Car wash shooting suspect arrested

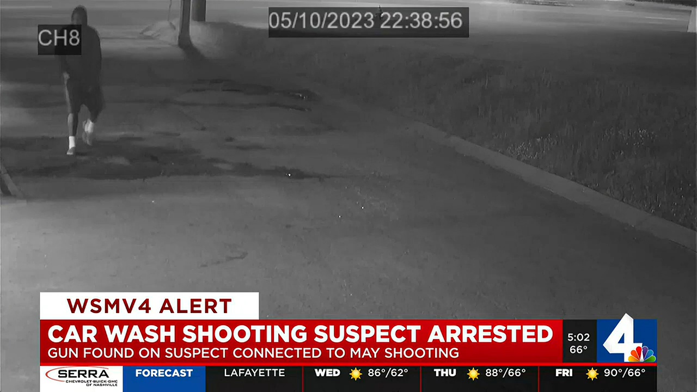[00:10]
A nearby mechanic jumped into action, likely saving the victim's life by tying a tourniquet. Soon after, police released this surveillance video of the suspect, and as of this morning, they say they have him in custody. Police arrested Tommy Wynn Collins Jr. And get this, they say they caught him committing a different crime last week.